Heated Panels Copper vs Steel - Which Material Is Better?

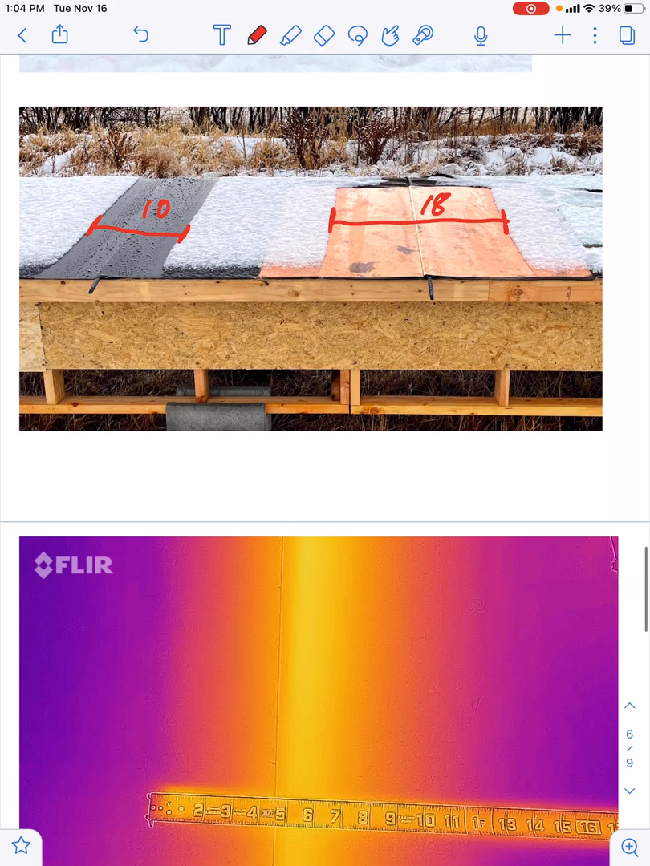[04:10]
And here's, here's another couple of tidbits here on, on material. So when continuing, considering the type of material, this is steel right here in this, I should go to a green color here, but the heating contrast runs roughly 12 inches across for the steel.
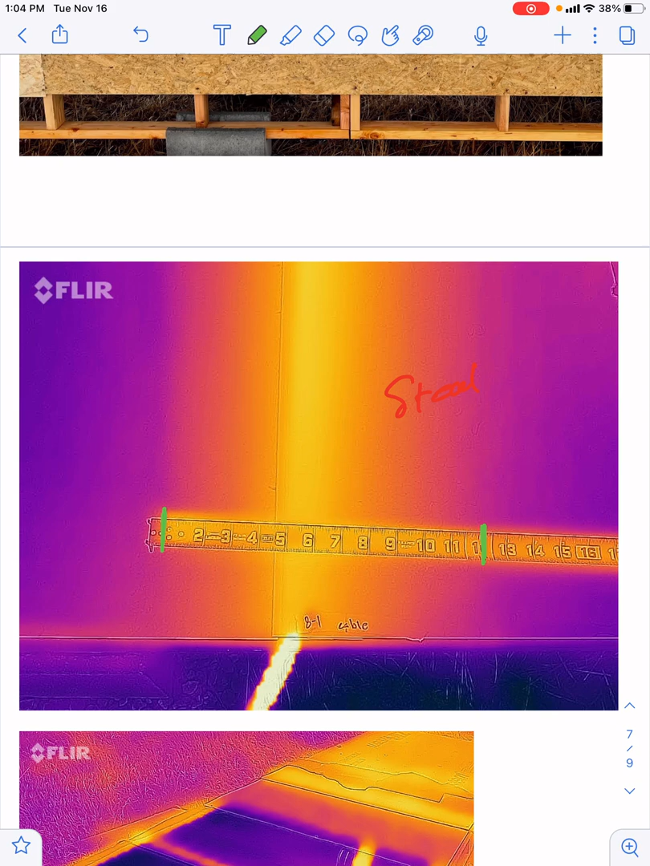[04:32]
So our steel panels, we typically do them at 12 inches, not any bigger. If you go bigger, then you lose efficiency and you're going to be clearing less area. And you could run into cold spots.
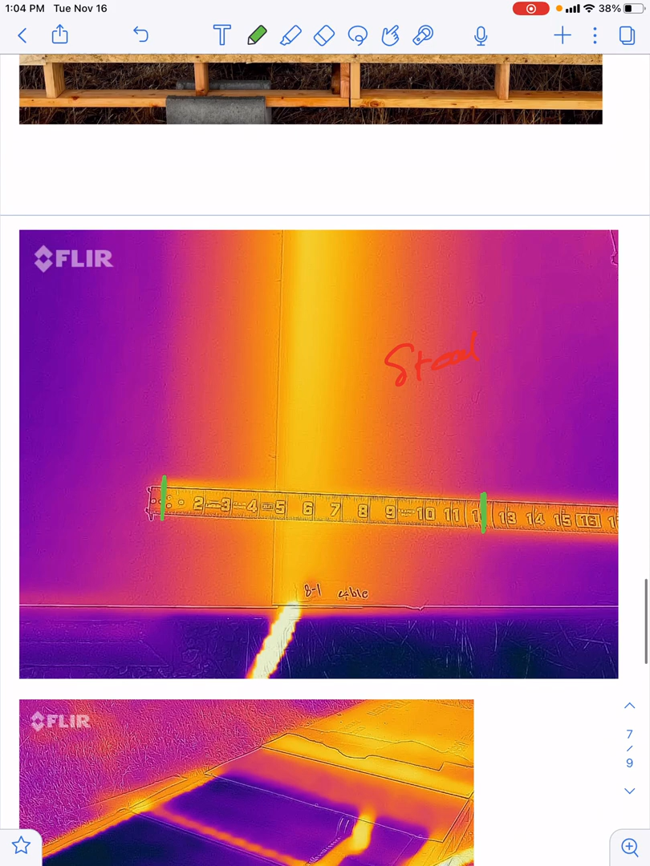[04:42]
But, uh, in, in exploring the different types of material, we decided to try aluminum. So I'll just put AL for aluminum on this and you can clearly see what aluminum does. So that right there is your aluminum panel and the heat that's in it. It, uh, we found that the cold would push back on the aluminum easier and more powerful than the heat will push outward. So we didn't really get hardly any results off the aluminum back over here on the other side.
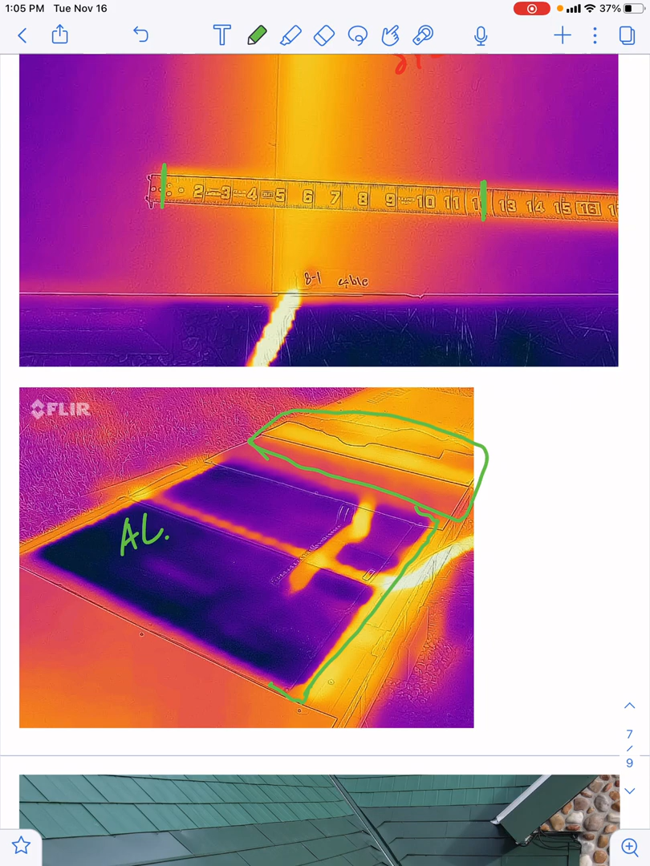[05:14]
This is the copper panel itself. So significantly greater as far as transferring that heat and keeping it clear.
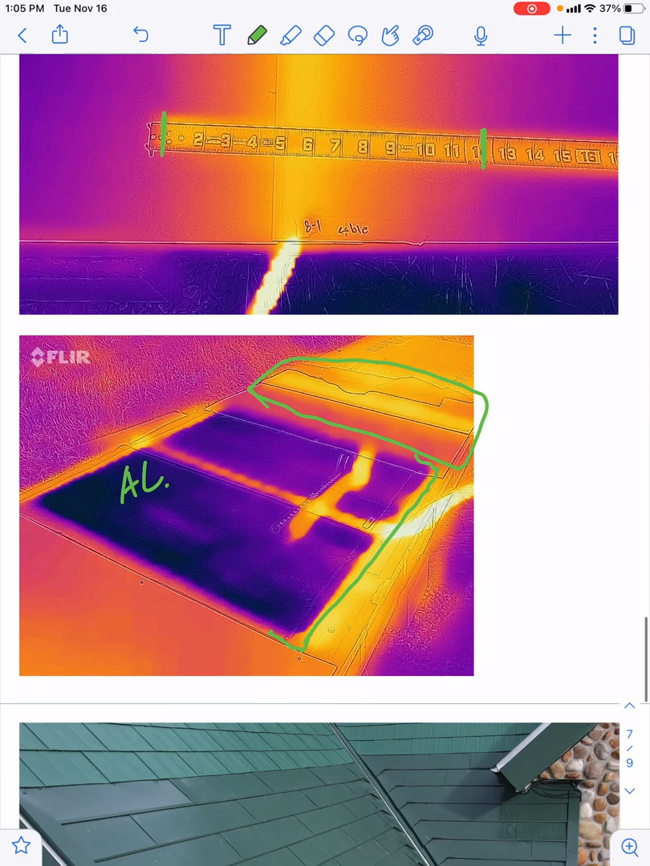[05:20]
Uh, this right here is probably one of our best examples of what the system looks like when all said and done, we can coordinate these things so that you've got these kind of like a brick type pattern. Or if you wanted something where on this back one, where it's kind of, we can set it up. So it's kind of organized and staggered clean. So it just depends on what you want and how you're interested in having that done. But overall this, whoops,
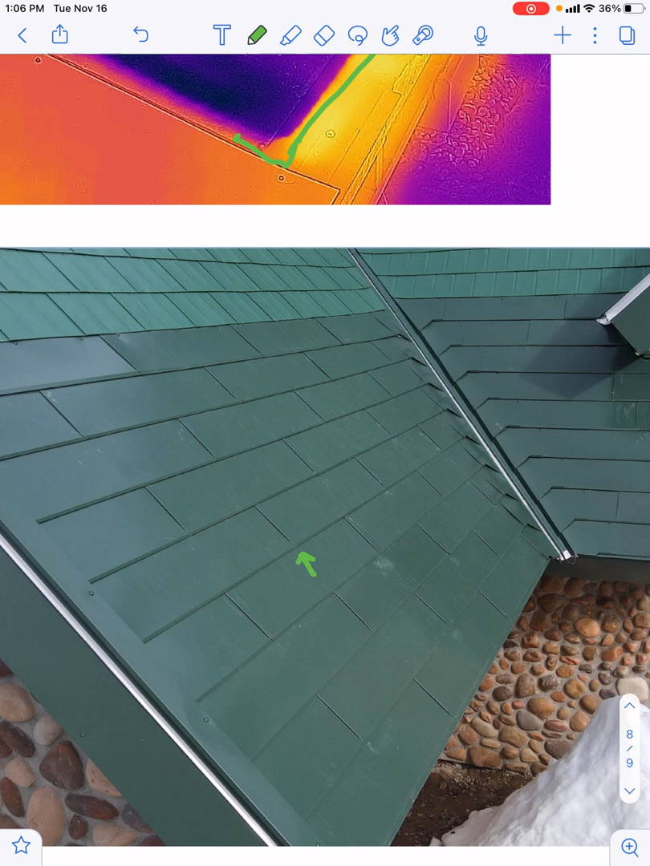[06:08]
So it can come out and it can go back in, but it's pressurized in that cavity along each row, allowing the heat to transfer into the, into the metal.
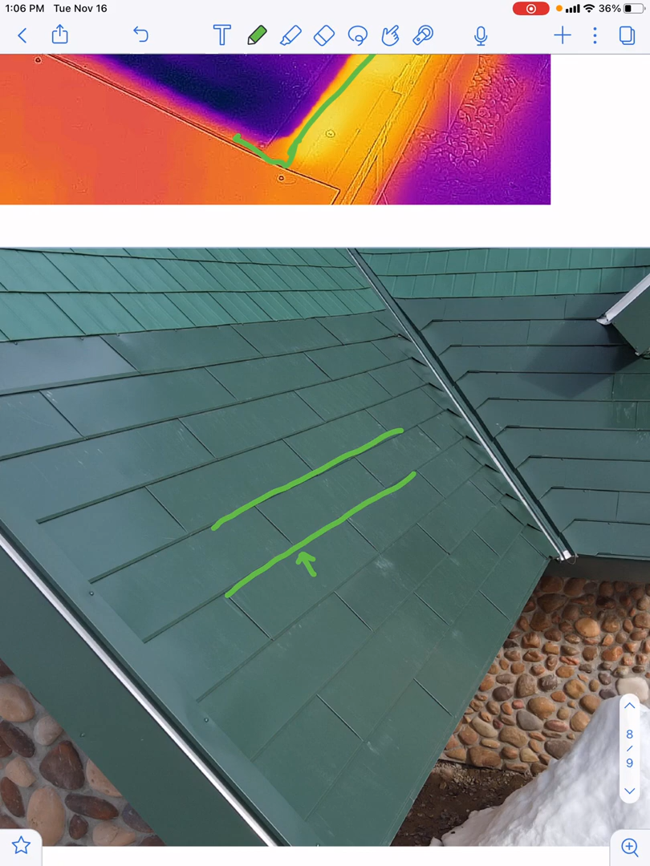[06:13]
So that pressure is, is key in the performance.
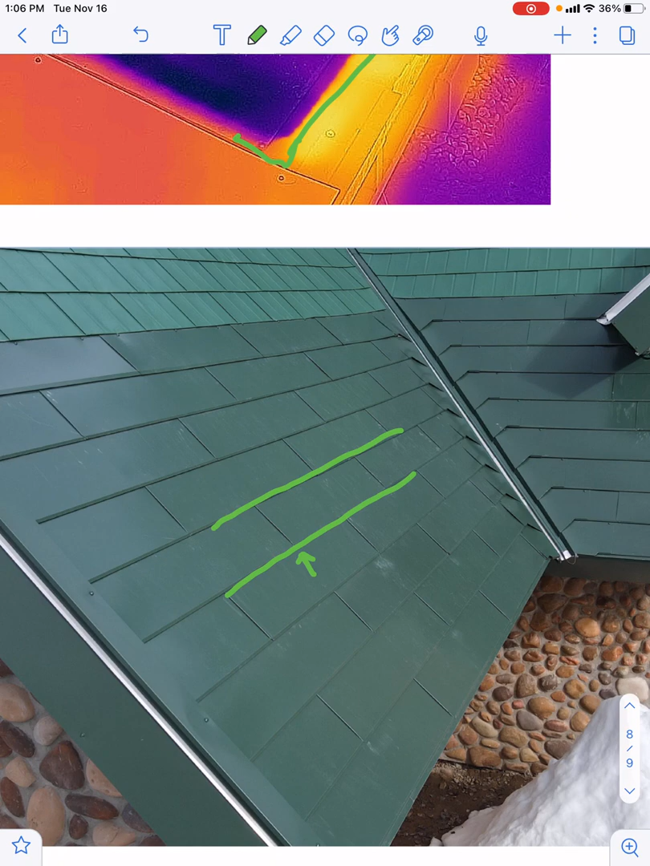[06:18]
But the advantage of this whole system is that you can get to the cable when it goes bad.